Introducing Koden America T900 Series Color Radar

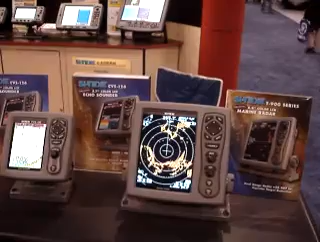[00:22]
And it allows you to split the screen and select two different ranges. So you can select a real short range, which you're most concerned about, what's immediately around the vessel.
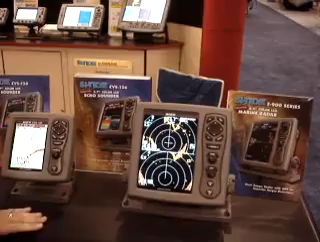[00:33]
And then on the other half of the display you can select the long range if you want to check for weather or other vessels that are miles away from you. It also gives you the ability to split the screen and have a radar presentation up top in either a navigation display down below or a camera display. It'll interface with cameras. And then you can go back to a full screen radar presentation.